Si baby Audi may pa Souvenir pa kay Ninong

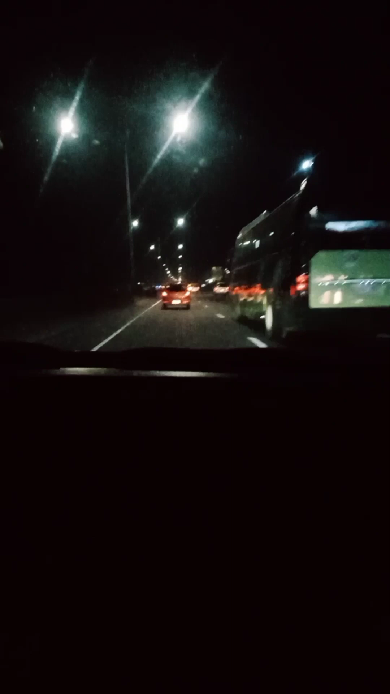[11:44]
Ito yung Marilaw ba to? Oh, di ba? 100 takbo mo? Marilaw. Hanggang ano ba dito? 100 ba? Hindi. 80 lang dito 80 eh. Lang dito. Oh, di ba? Naka 100 ka? Oh my God. Okay pala eh. Pagkano eh. Kaya mo pala ng ganito eh.